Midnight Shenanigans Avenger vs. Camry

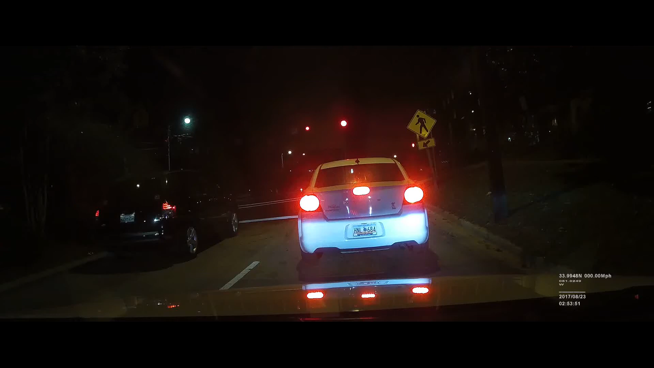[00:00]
Harper? Oh. Oh. Go, go, go, go.
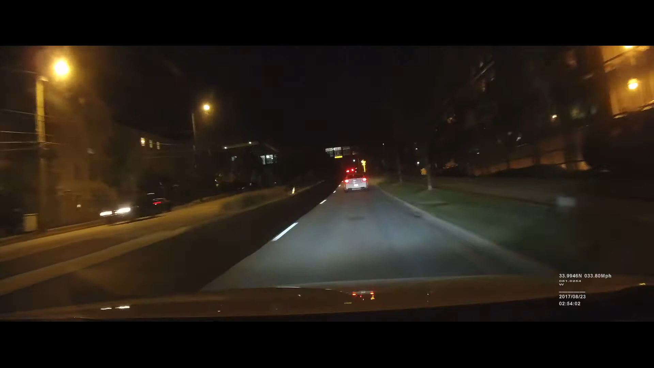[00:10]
Now you can get next to him. You sure? It's up to you. Go for it! I'm being dead serious, motherfucker! What if they did win? He didn't even look. He was just grinning.
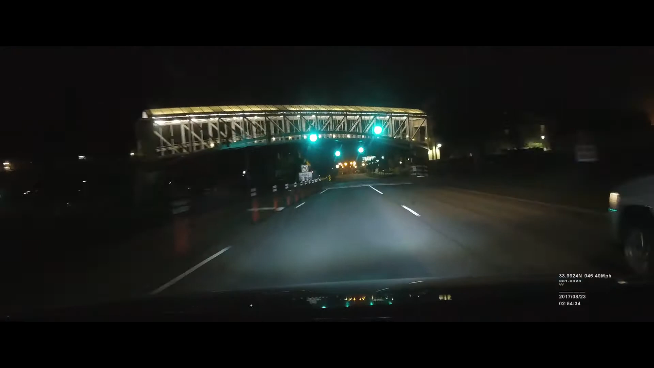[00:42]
He's behind you now. I know. I was looking both lumpy. Oh my god! I'm so hot! Ooh! Spinning tires! Go!